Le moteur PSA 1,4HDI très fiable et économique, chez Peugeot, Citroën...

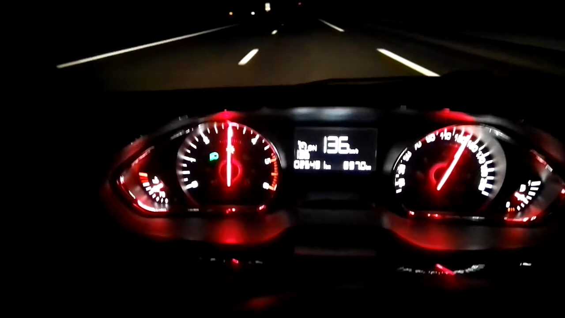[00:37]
mais mine de rien au niveau de l'ordinateur de bord,